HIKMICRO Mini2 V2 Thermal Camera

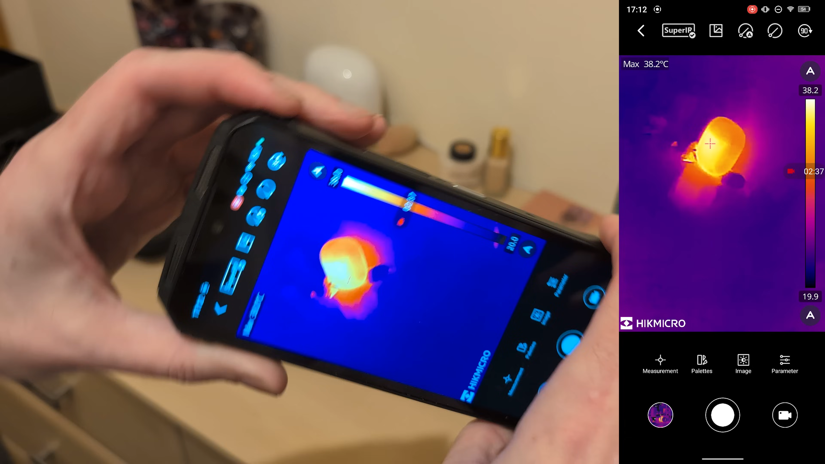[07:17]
On screen: max 38.2°C
There was one of the other phones where it didn't rotate and it just got stuck on sideways.
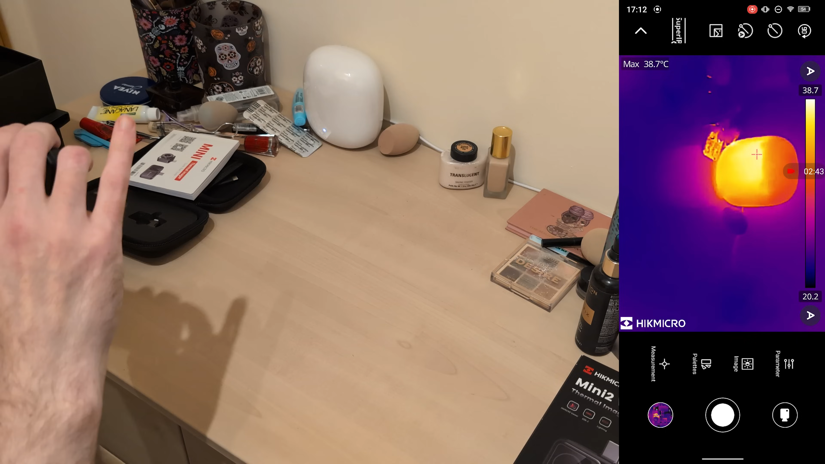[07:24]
On screen: max 38.7°C
Can you do, can I do that? No, that makes something worse. I should have just left it the way it was. No, that's upside down.
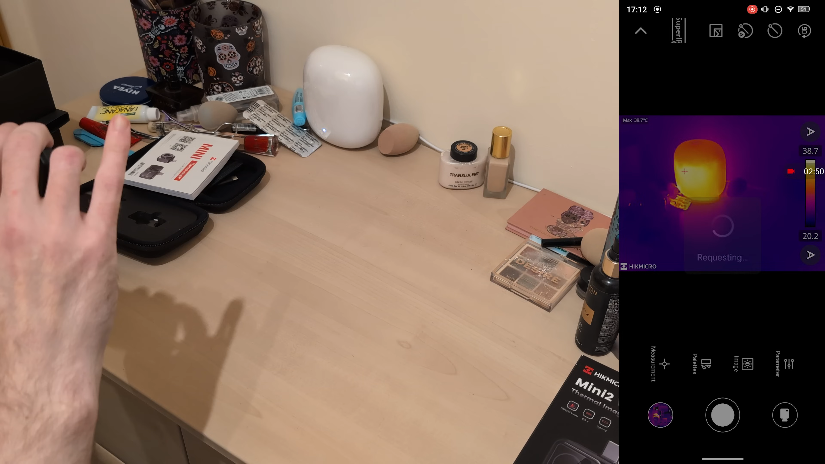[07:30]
That would be handy though,
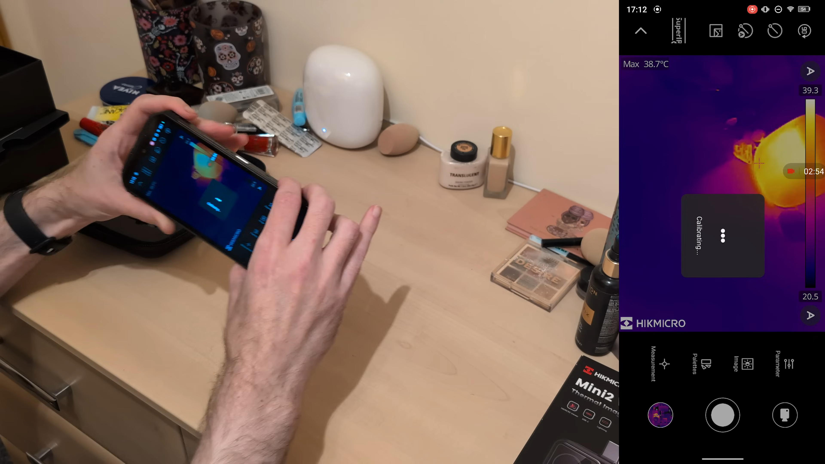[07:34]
On screen: max 38.7°C
if I had it on a tablet and it was, you know, because sometimes tablets either have the port on the side or on the bottom and then your things.
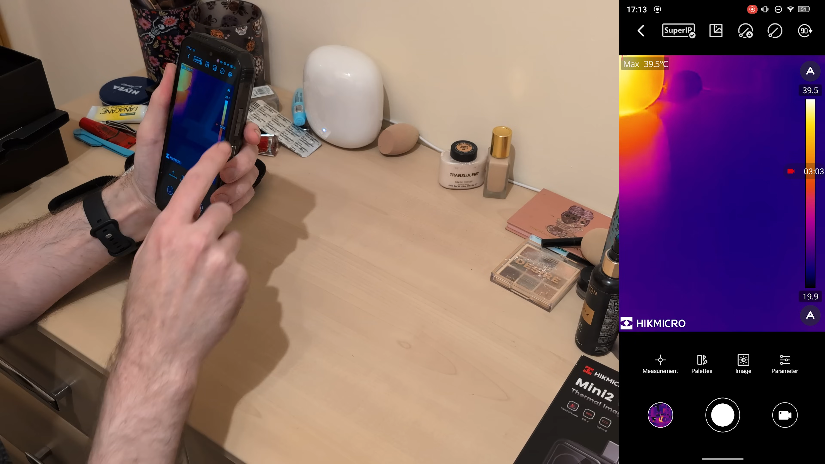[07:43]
On screen: max 39.5°C
So anyways, but yeah, that looks like about all the adjustability. There's obviously, there's no, uh, you know, image combining cause it's only got the thermal imager part on it.
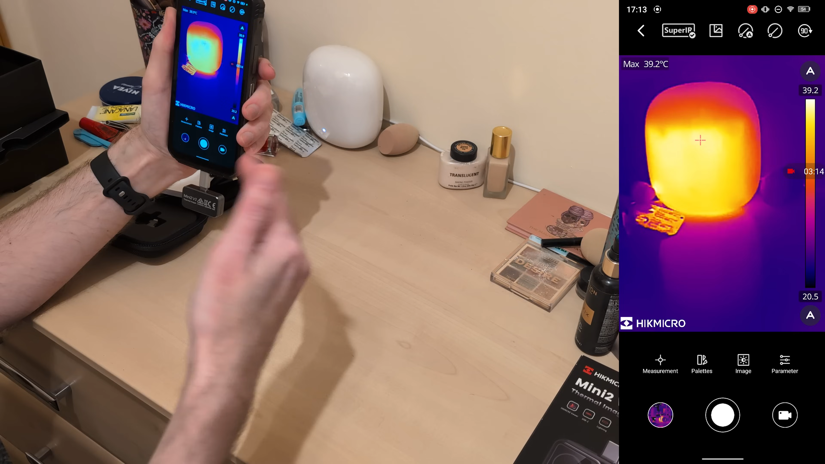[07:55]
On screen: max 39.2°C
It's not got a visible light camera and the visible light camera for a phone is nowhere near the thing. So the merge would be all sorts of weird.
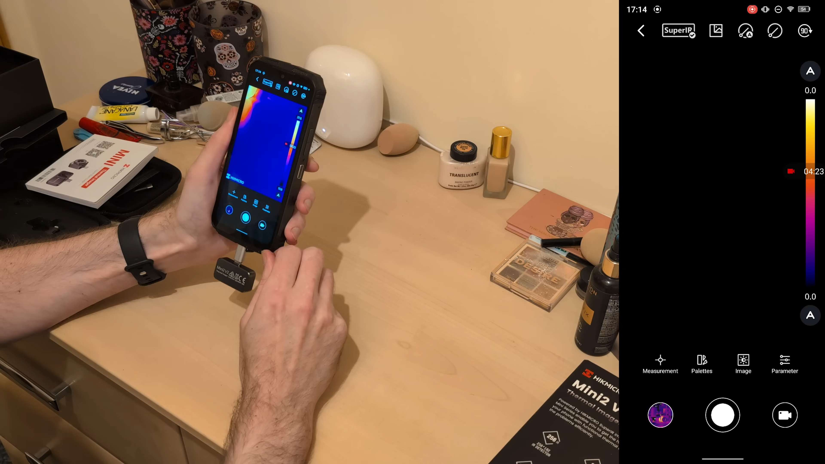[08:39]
Ta-da. Yep. I don't see anything a bit weird, but I'm going to have a center and a hot, and that'll be fine.
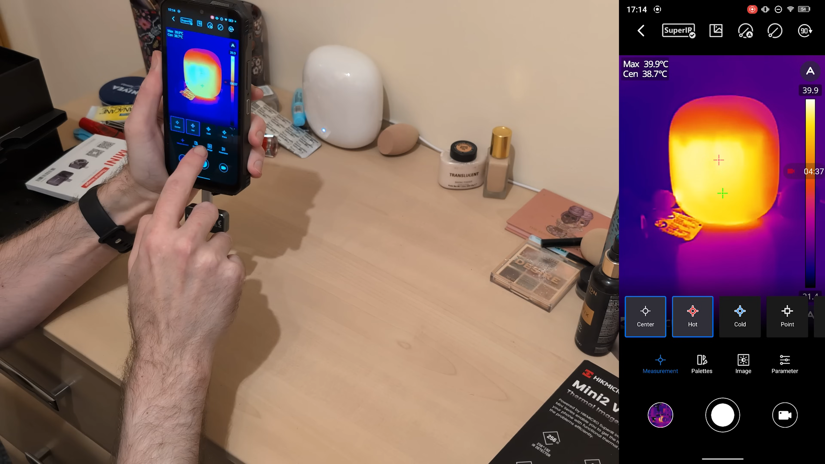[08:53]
On screen: max 39.9°C
I don't need, I just need a hotspot and the middle. Cool. Nice. Okay. Right. I've seen it on the phone.
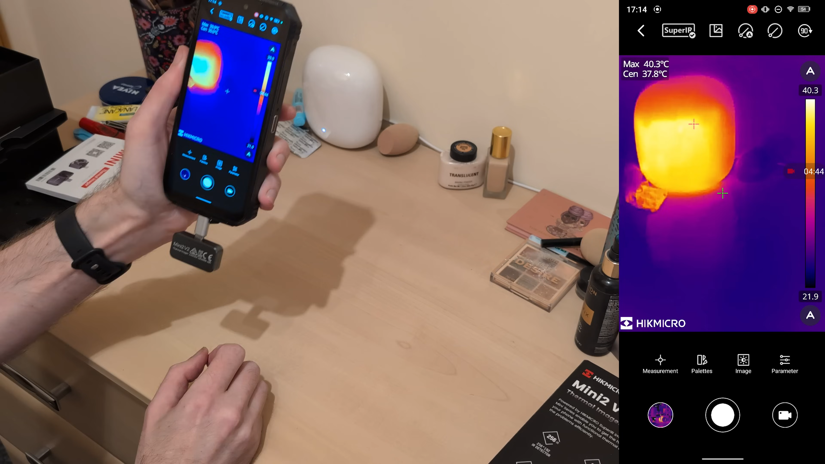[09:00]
On screen: spot 37.8°C, max 40.3°C
Works fine. Let us see if I can find a laptop and connect it to that.
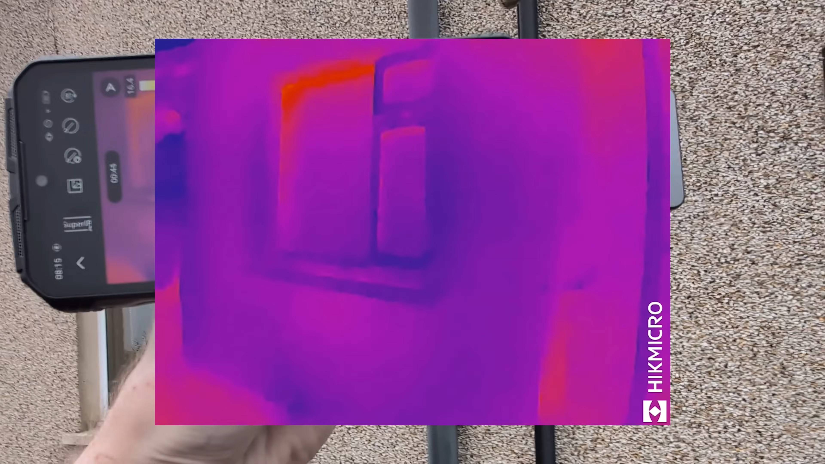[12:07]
Uh, there's a little bit of heat leaking around that window.
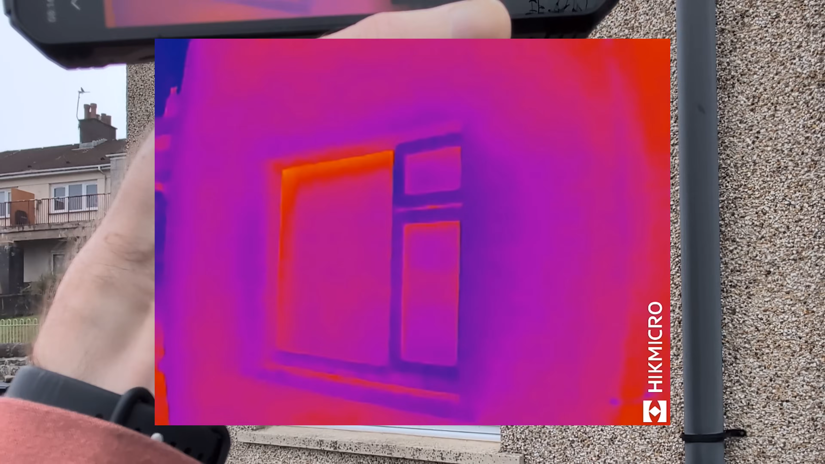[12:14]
You can see the hot, cold. So this one, there's my reflection in the window.
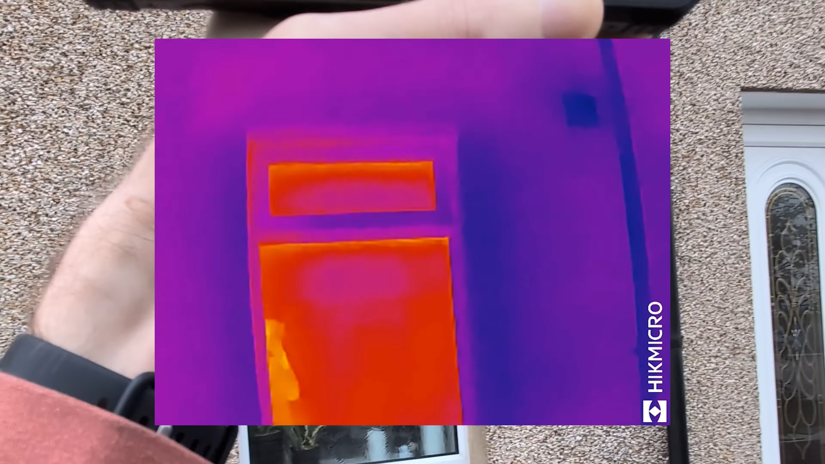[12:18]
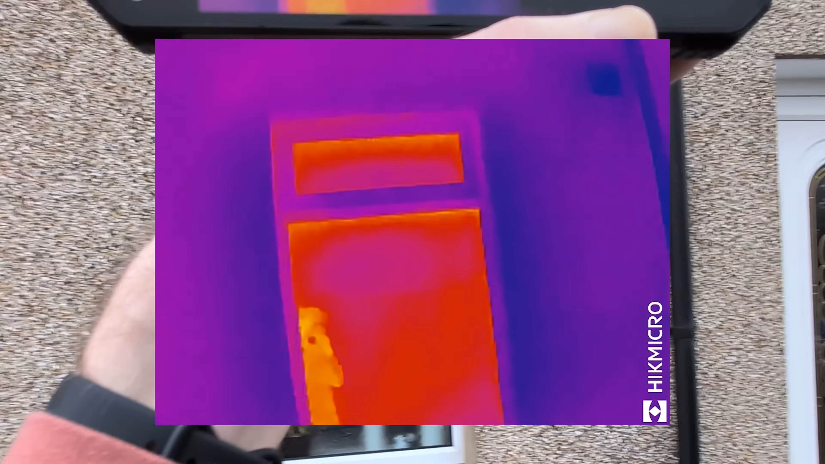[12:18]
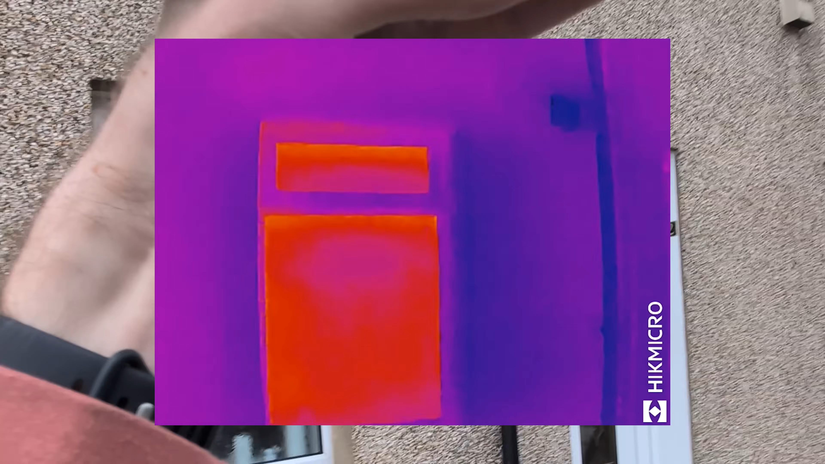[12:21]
I'm curious about that vent. No. Well, the fans are on just now, but you can see the heat leaking around the window.
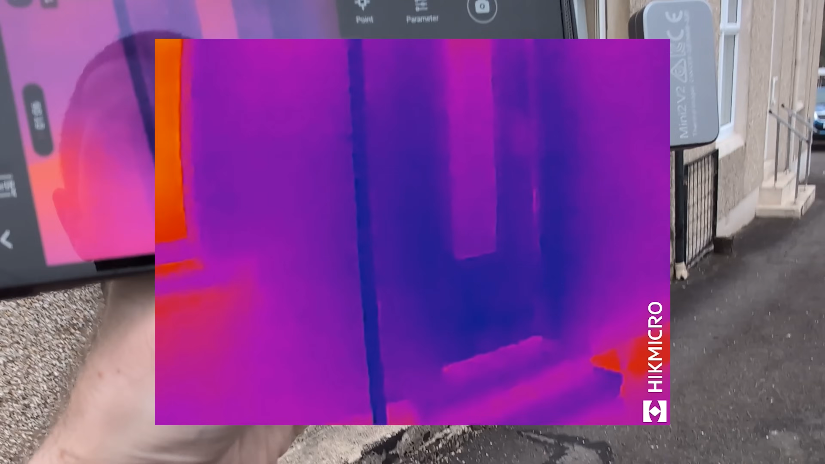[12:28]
You can see it leaking around the floor. That's odd.